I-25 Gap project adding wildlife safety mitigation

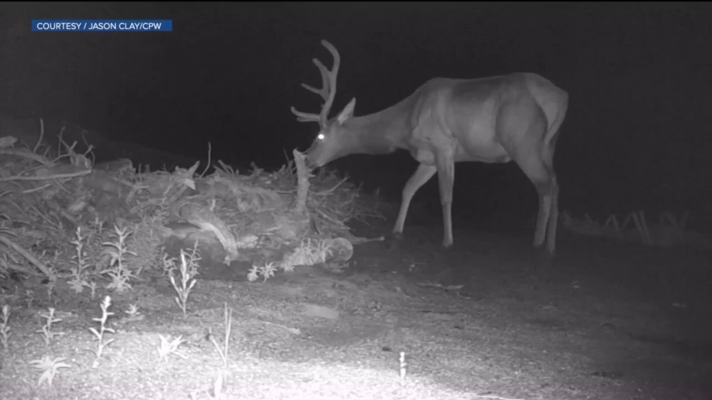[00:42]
That right there is an elk who doesn't seem to be
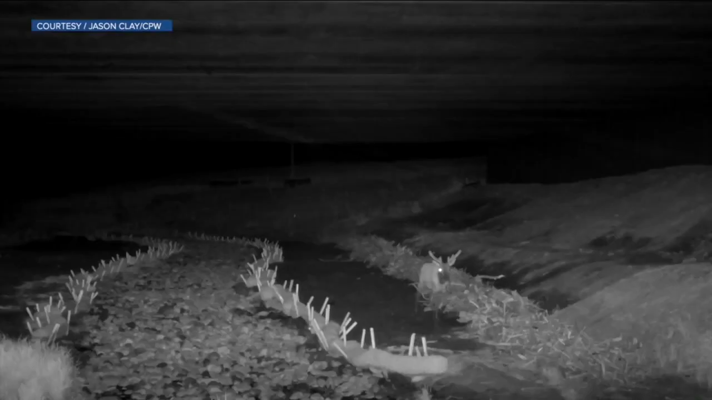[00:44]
impacted by the traffic noise above Colorado parks and wildlife cameras have also caught bears,
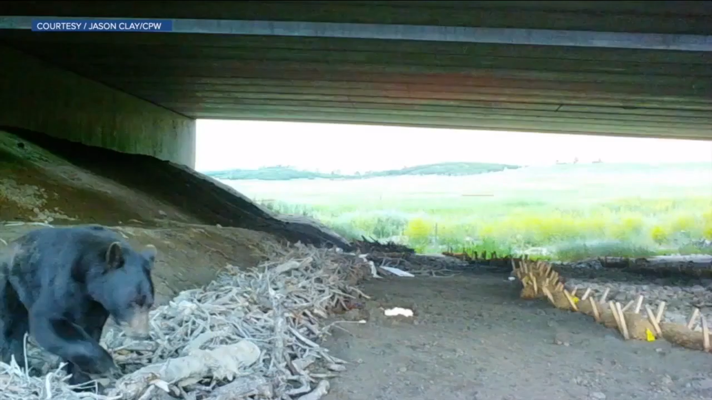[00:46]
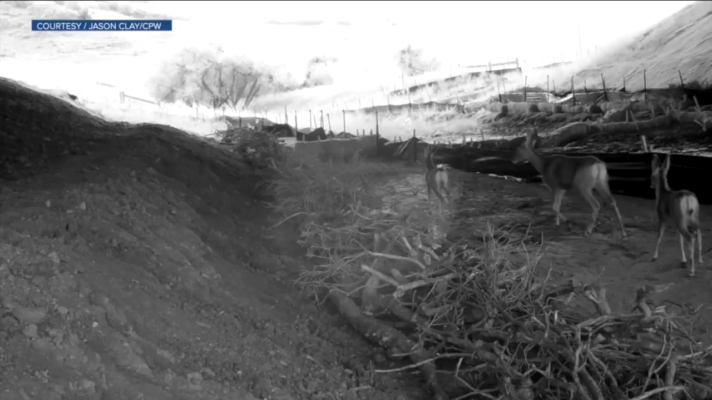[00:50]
deer and the new wildlife underpasses are there being used
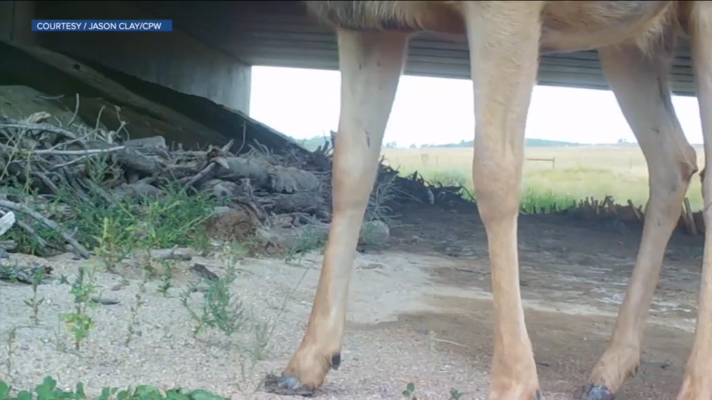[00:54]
and there are four wildlife underpasses there in that gap region.
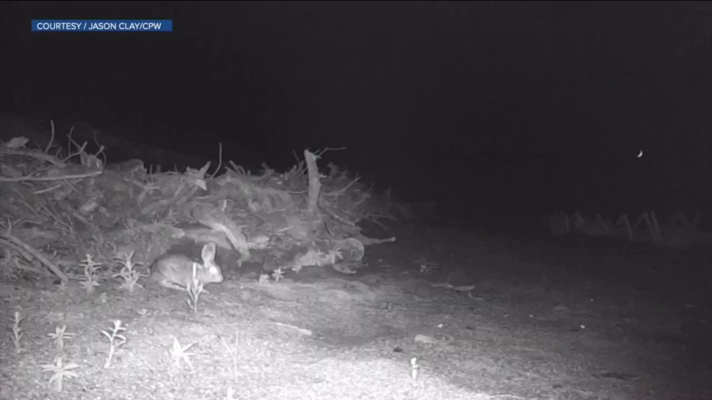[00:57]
The cameras have also recorded rabbits and raccoon raccoons.
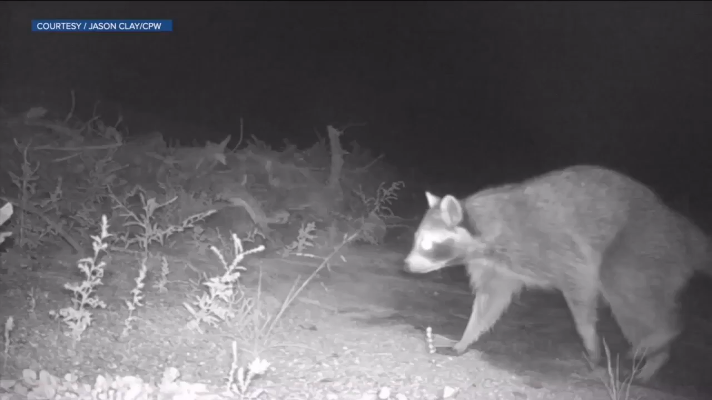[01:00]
So here he goes head skunks and other creatures.